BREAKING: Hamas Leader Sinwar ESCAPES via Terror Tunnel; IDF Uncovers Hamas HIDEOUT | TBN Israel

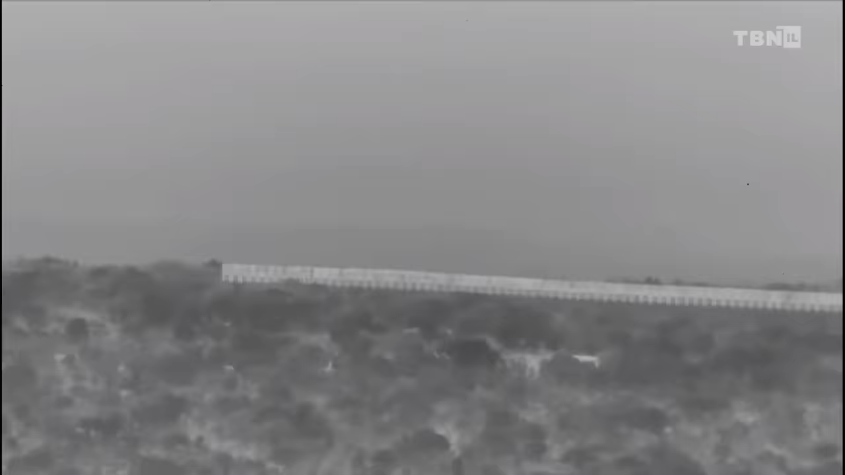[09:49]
The IDF has continued to attack terrorist positions in the Lebanese territory,
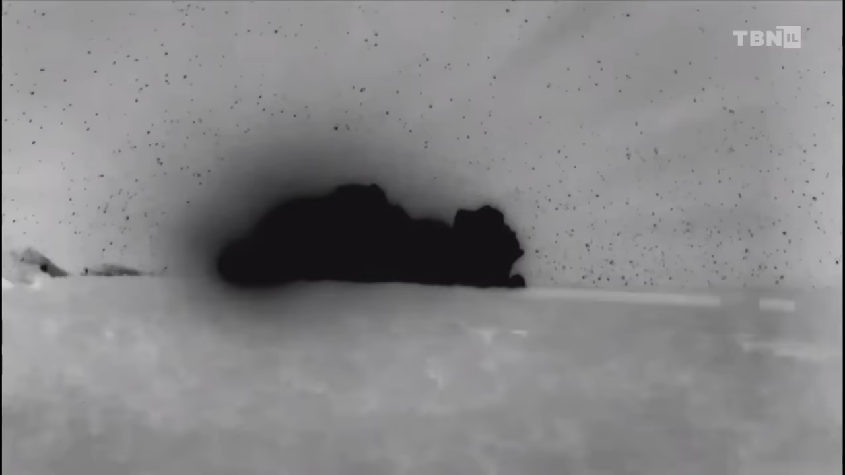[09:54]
including positions from which the Iranian-backed Hezbollah organization has fired anti-tank missiles and rockets into Israel in recent days.